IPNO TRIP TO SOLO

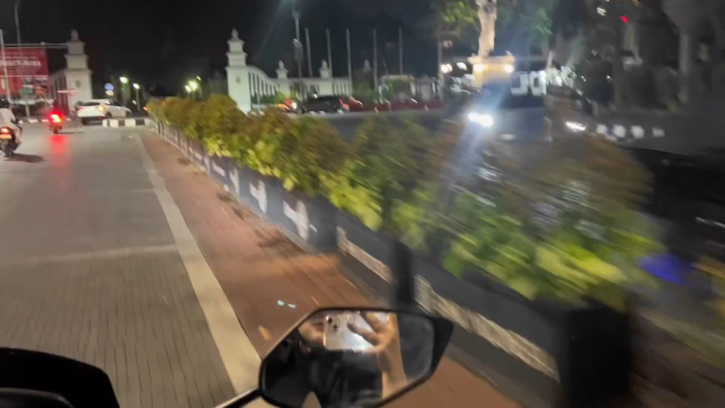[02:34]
jadi kita berdua tuh gabut pol guys dan kita memutuskan untuk muter-muter tapi ternyata kita malah nyasad dong petang banget anak-anak ni